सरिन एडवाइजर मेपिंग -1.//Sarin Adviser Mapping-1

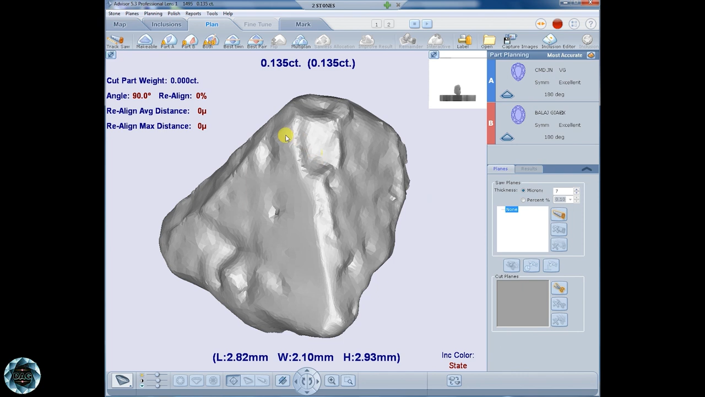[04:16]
के इस्तमाल से जो 3D model बना है वो भी आपके सामने हैं और आप इन